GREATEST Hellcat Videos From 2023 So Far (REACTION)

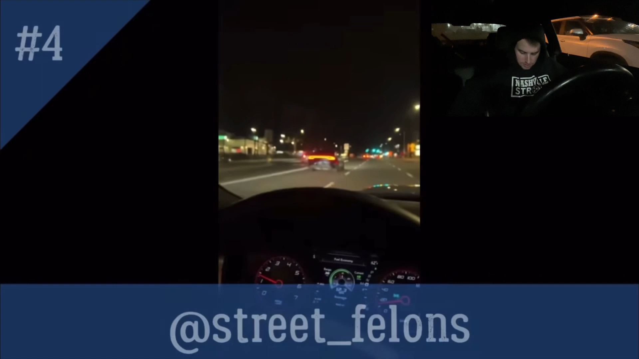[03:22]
Oh, I got him. Watch one though, there's two of them.